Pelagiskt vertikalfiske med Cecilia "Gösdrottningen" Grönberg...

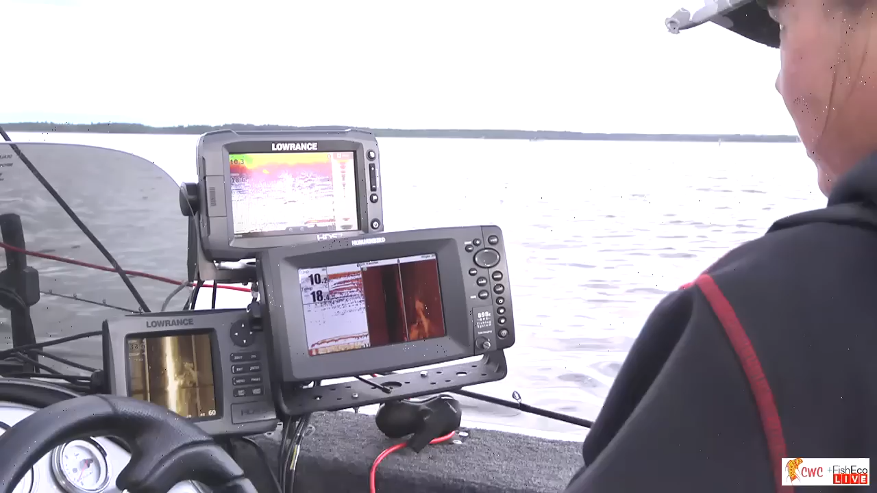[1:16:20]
Stå still. Ja då, du, han har reagerat. Jag ska försöka smyga lite. Ja. Kom då. Kom.
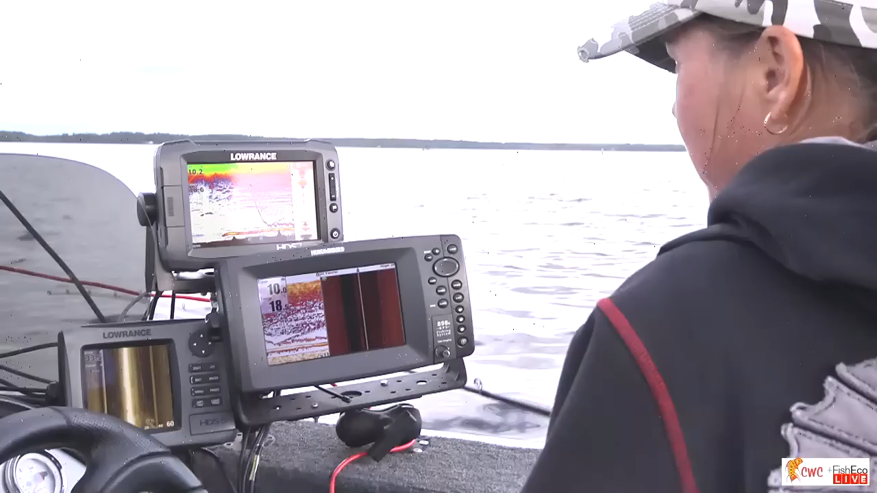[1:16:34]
Ja, han viker inte i alla fall.
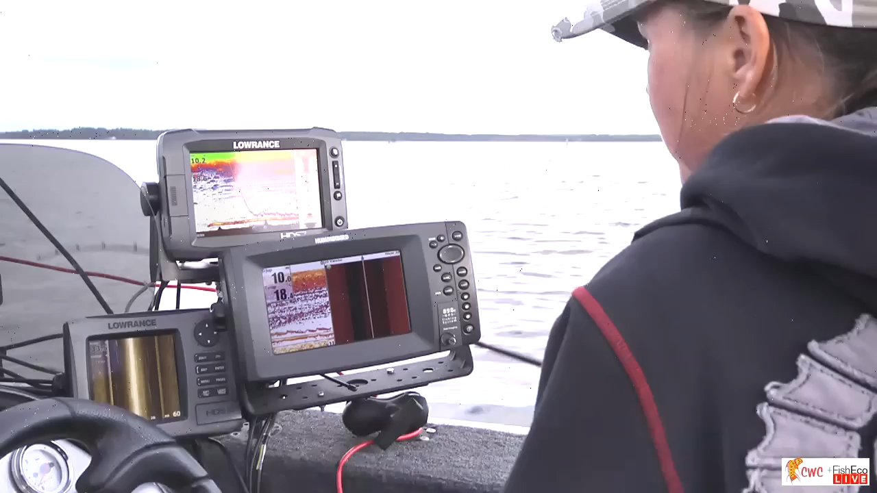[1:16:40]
Stå lite framför mig. Ja. Kom igen då, kom.
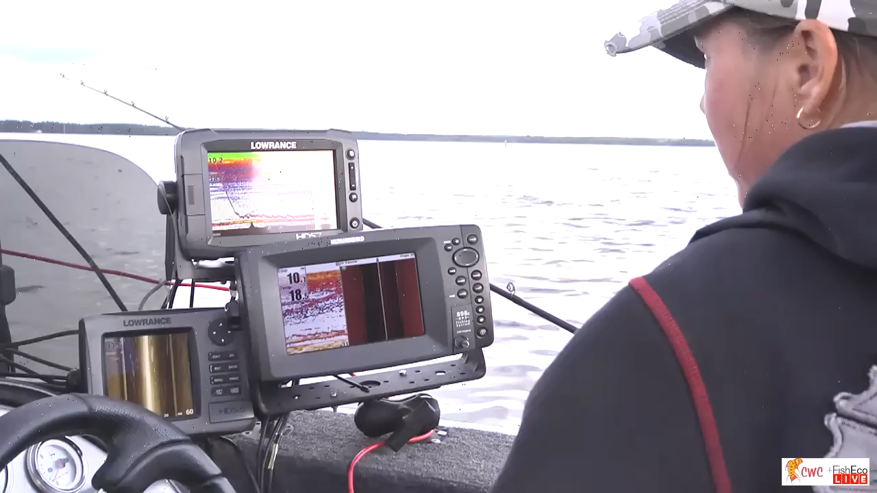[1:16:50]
Hua, lite intresserad är han allt. Och nu är vi precis under honom, va? Ja, ovanför ja. Jaha.
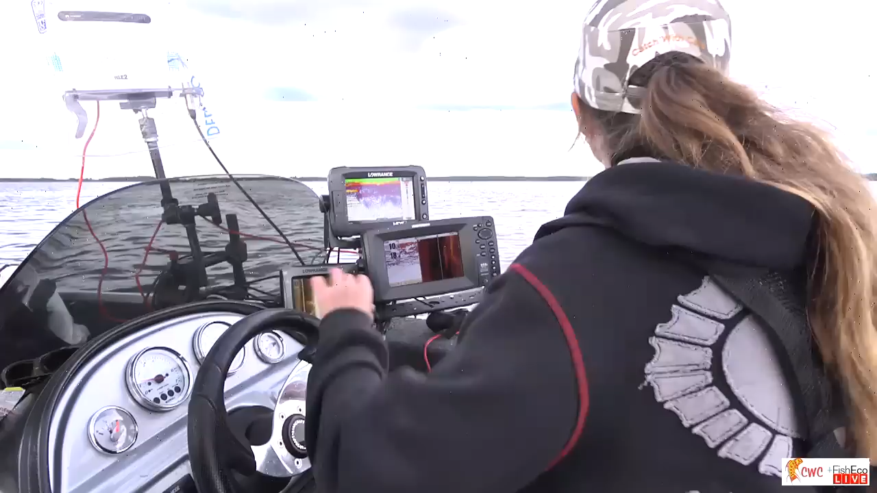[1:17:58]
Ja, vad spännande litet område vi hittar.
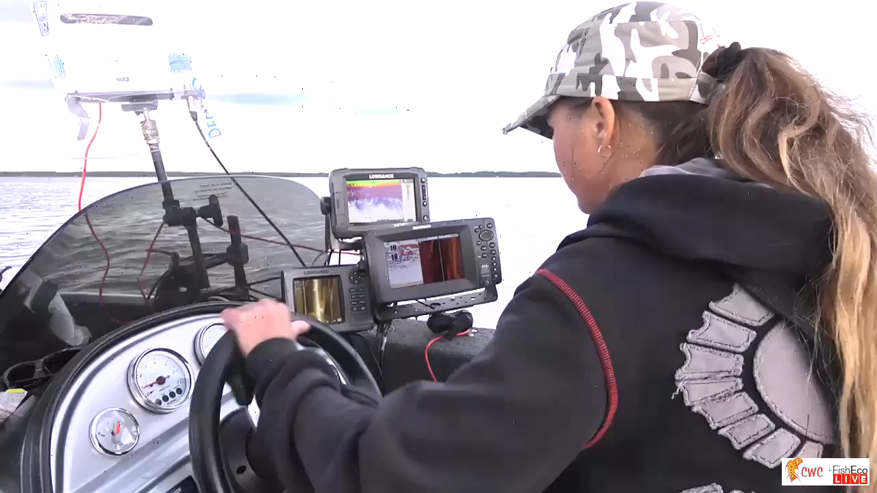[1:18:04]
Ja. Där har vi nog lite mindre fisk, de där svetslågorna där på.
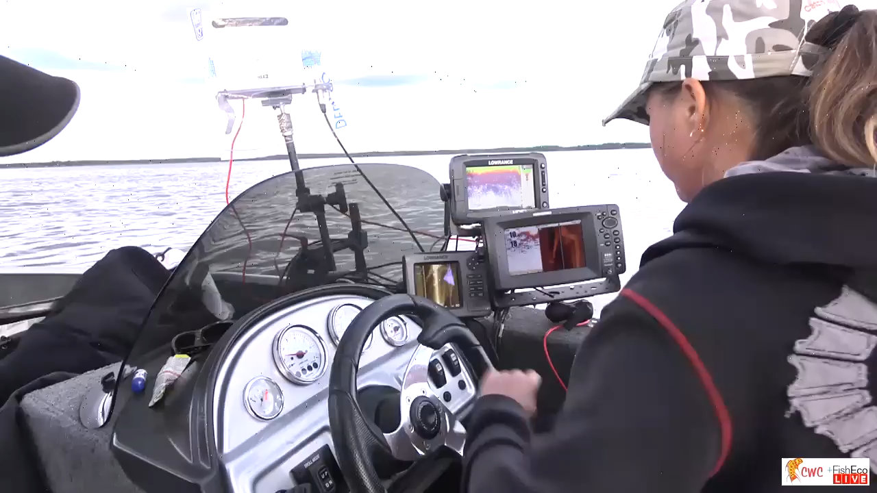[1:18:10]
Precis. Där har vi en på höger sida. Ja.
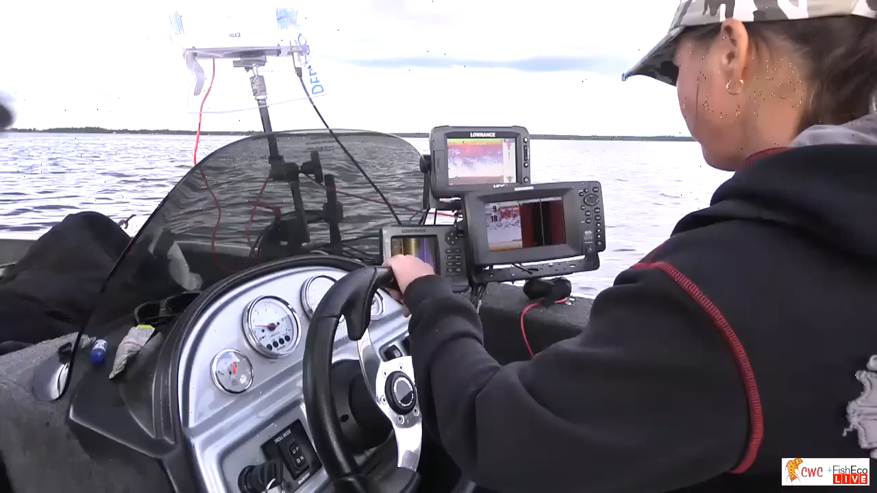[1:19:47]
Se där, där har vi en fisk.
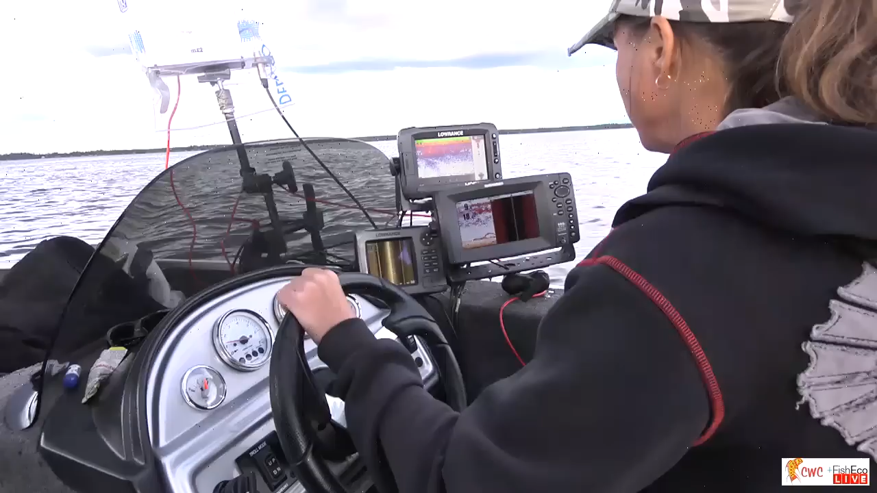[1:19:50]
Ja, lite mindre. Det är lite skit. Mm. När du såna där, det är, då pratar vi kanske kilofiskare eller liknande. Ja, det är... som kan få vara i fred. Precis. Oj, jävlar. Ja, det där går inte att se någonting på.
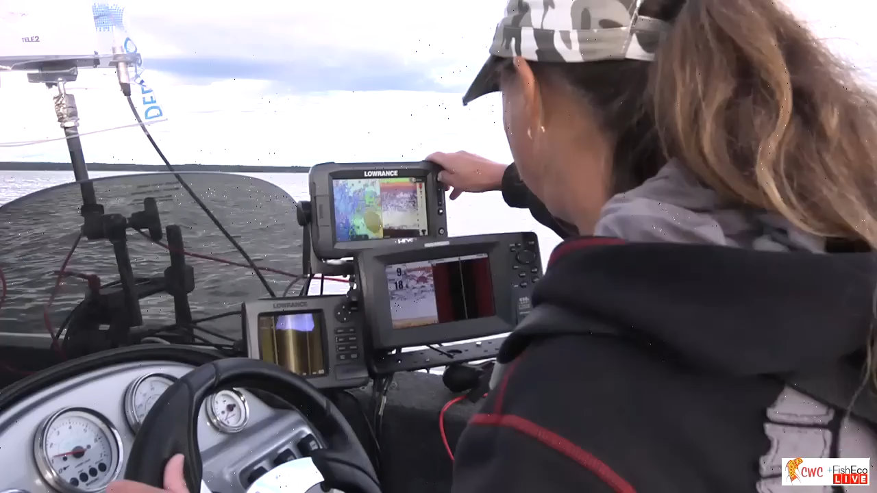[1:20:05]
Jag har inte rensat. Kanske Nej. Är dags att rensa lite grann. Där har vi någonting. Där var det lite bättre. Det är lite, det är liten där då, men jag kan backa på den.
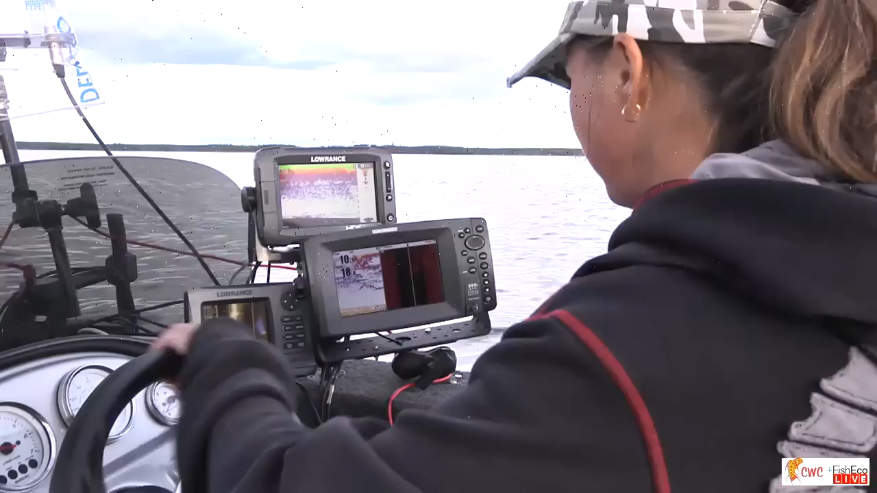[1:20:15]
Kanske hugger. Ja.
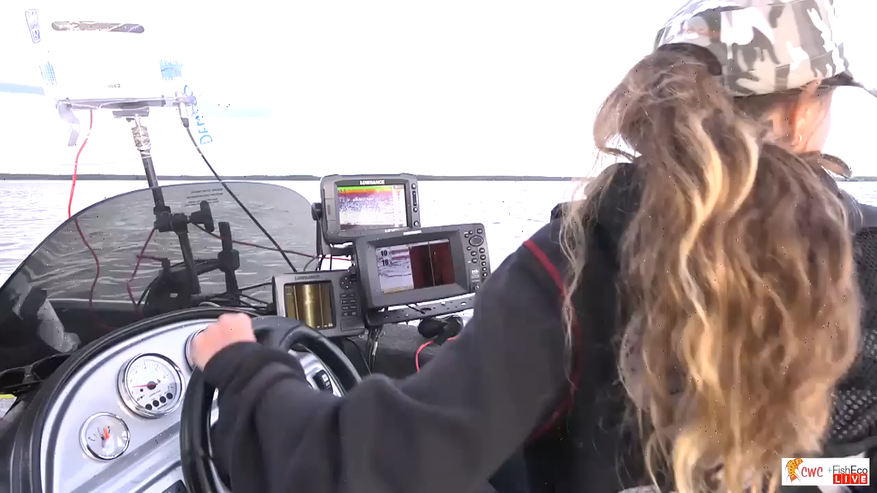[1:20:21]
Det var nog två fiskar där, eller? Det är svårt att säga. Det är den här som är den där jag är ute efter. Mm. Andra var nog bara en liten betesfisk där.
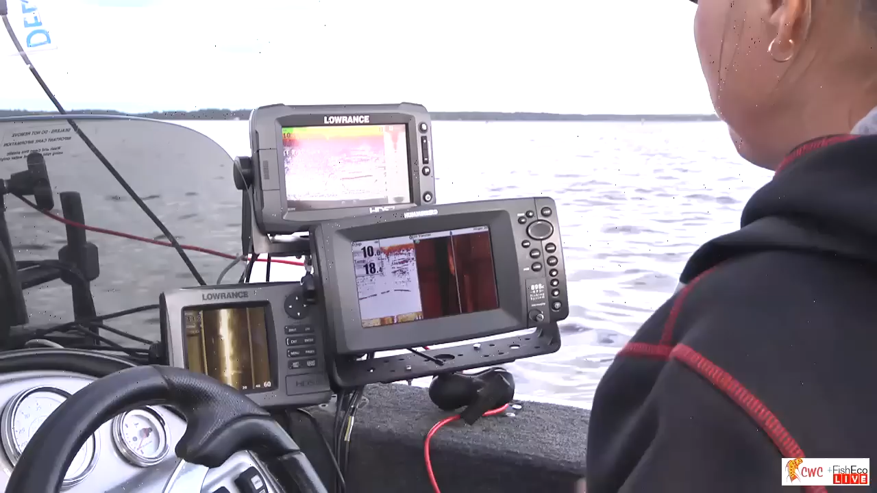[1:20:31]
Mm. Se där, där har vi honom. Ja. Ja.
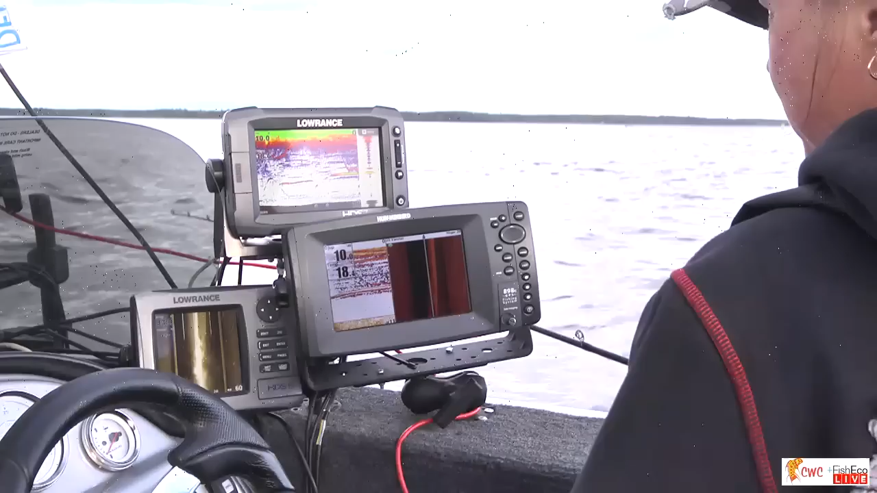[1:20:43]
Kom. Ja, han är inte en... Åh, oh, nu kommer han! Nej, men varför hugger han inte för? Alltså, de är... Helt tokiga. Den där var sugen alltså, i alla jag fall. Var helt säker på att jag skulle ta.
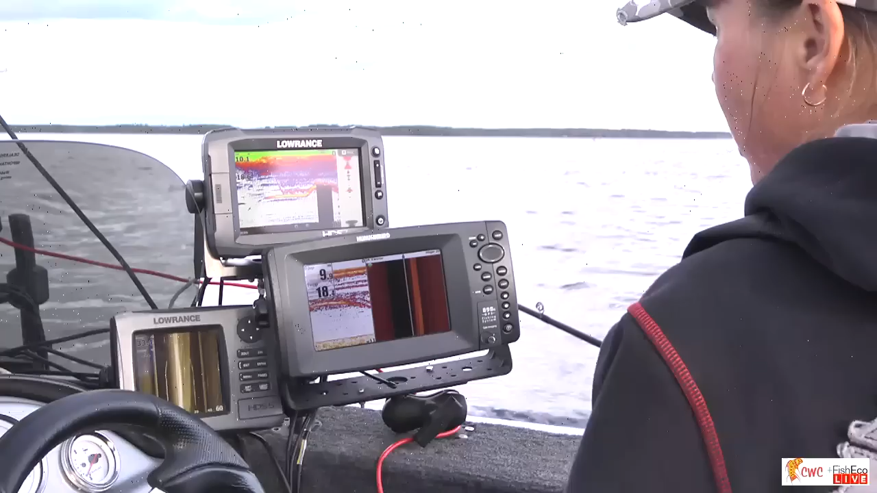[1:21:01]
Men de blir sakta, men säkert blir de lite ja, men mer det... intresserade. Den ja. Där var ett riktigt stig, hörru. Ja, jag var säker. Mm. Men, alltså, de är ju helt omöjliga nu.
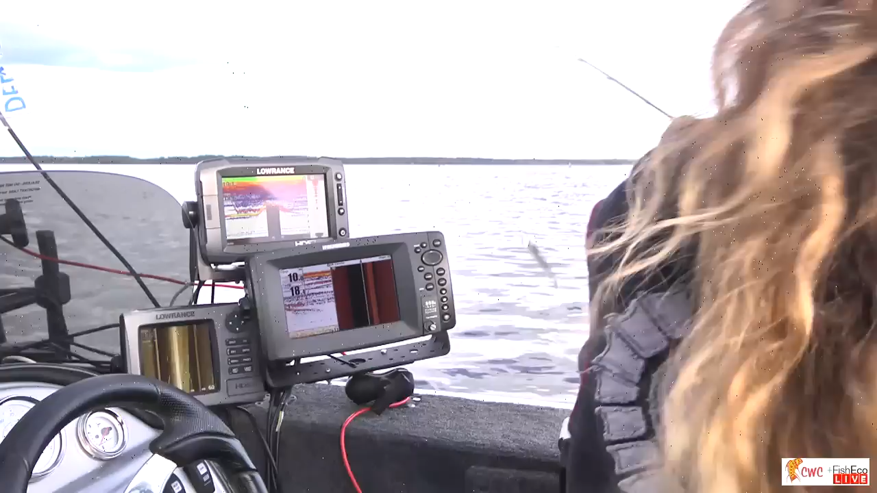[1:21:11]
Är det en ny färg kanske på jiggen? Ja, jag tror vi ska ta den vi börjar med. Mm. Det är nog det som gör tjusen här, ska vi se. Då får du den av mig här. Sluggon.